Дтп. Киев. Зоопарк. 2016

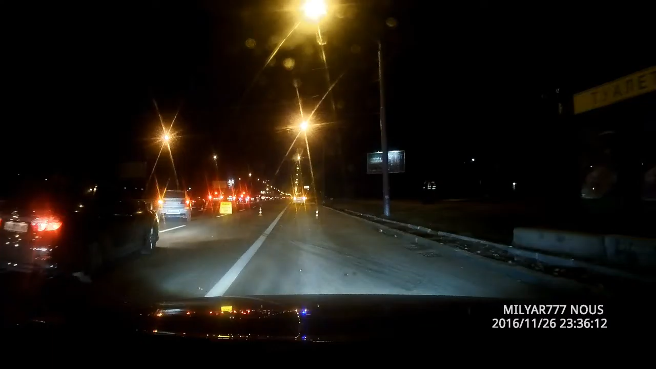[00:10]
Народ, написали, що це оформлення ДТП, перегородили три поролоси,
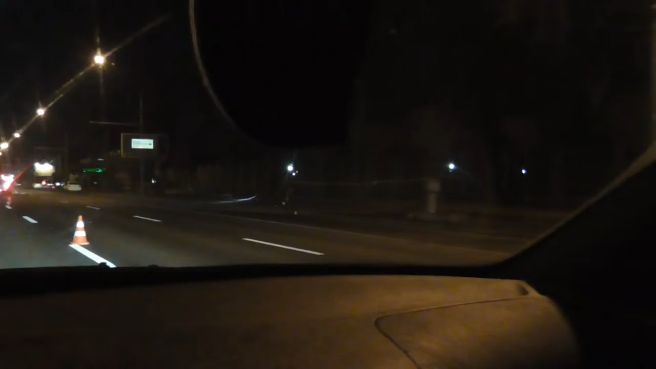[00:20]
ну що ж там случилось? Ого! Ай-яй-яй!
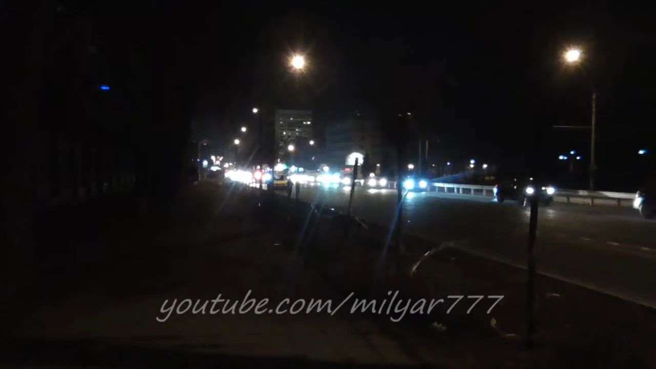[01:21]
Со слов ребят, тут знаходящихся, у нас ще оперативна група, Говорят, що автомобіль ехав і там, Тобто, він подрізав йому другої автомобіль.